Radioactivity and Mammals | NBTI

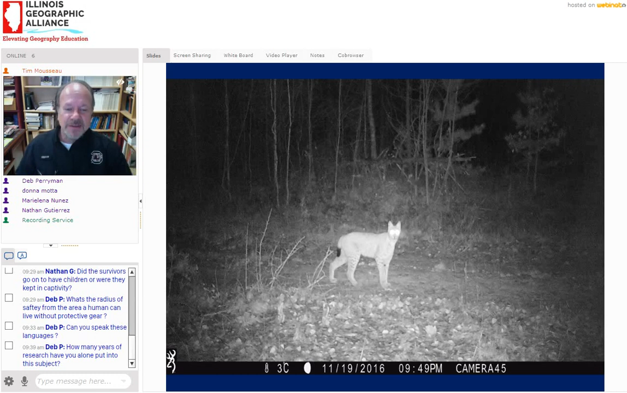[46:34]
Occasionally we see these really exotic critters. Here's a lynx in Chernobyl. Very, very cool to see these critters that, again, you would never, ever encounter. In Fukushima, we saw the first black Asiatic bear that they'd ever reported in this part of Fukushima a couple of years ago.